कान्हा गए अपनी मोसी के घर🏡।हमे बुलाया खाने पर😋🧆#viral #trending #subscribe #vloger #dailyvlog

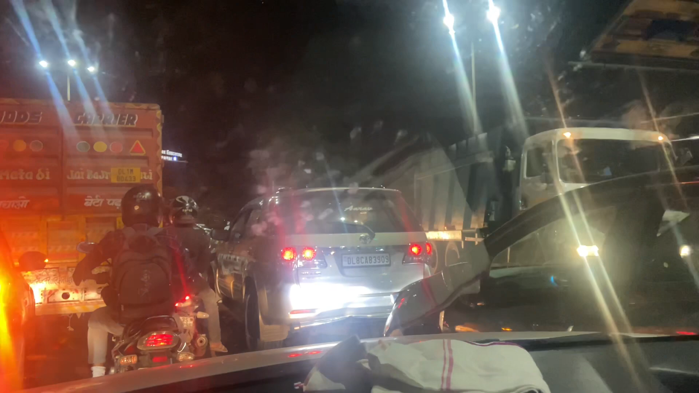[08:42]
इतनी रात को जाम लग गया इधर और बिलकुल हम भूस चुके हैं लारू सराय में हैं बारी जाम लग गया देखें मता नहीं किसे इस जाम लग गया अब ड्रहती लोला याथ